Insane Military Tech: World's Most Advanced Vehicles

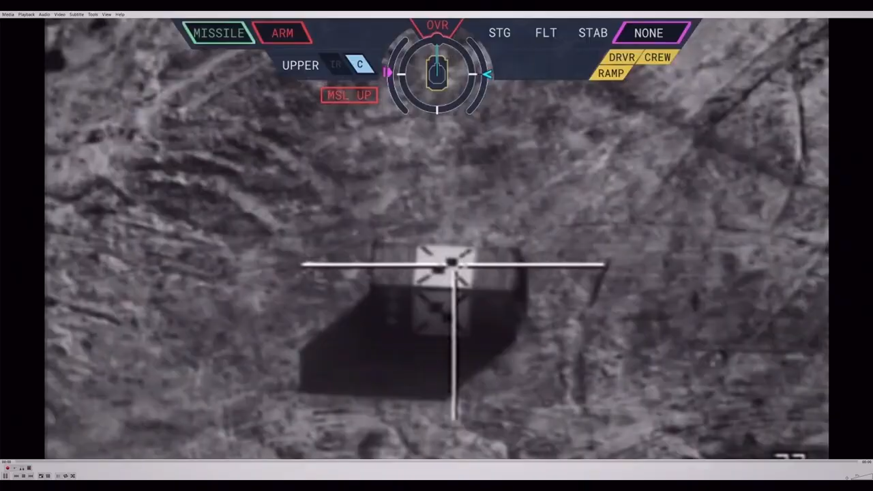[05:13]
Artificial intelligence. The missile system incorporates artificial intelligence capabilities,
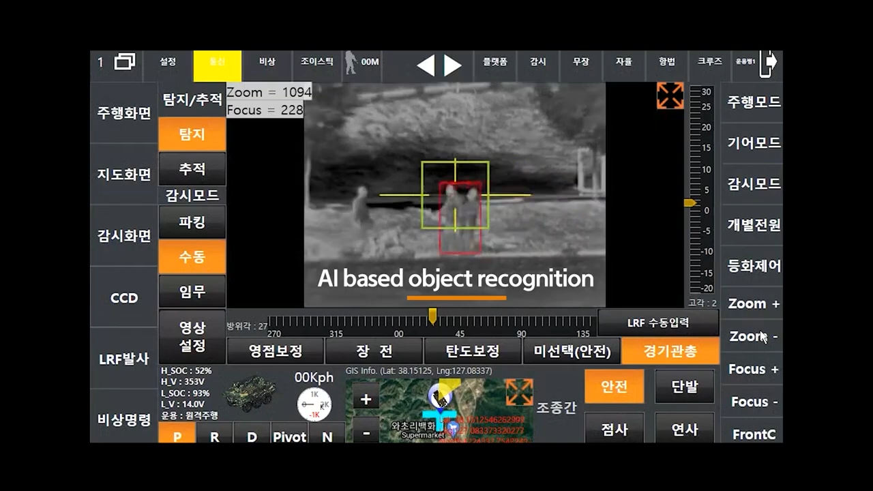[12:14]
making it suitable for various operational environments.